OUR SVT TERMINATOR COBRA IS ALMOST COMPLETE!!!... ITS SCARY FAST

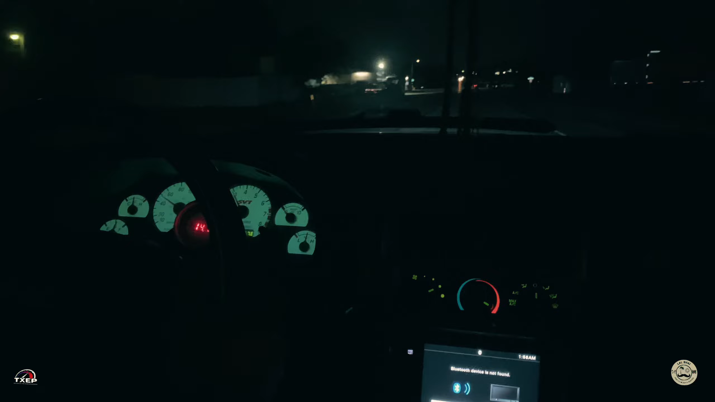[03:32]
It's not leaning out, bro. It has to go in slightly richer.
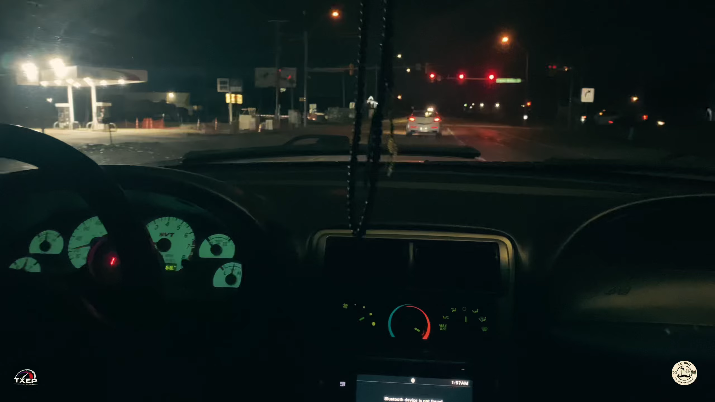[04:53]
When it starts making boost, that's when it starts backfiring.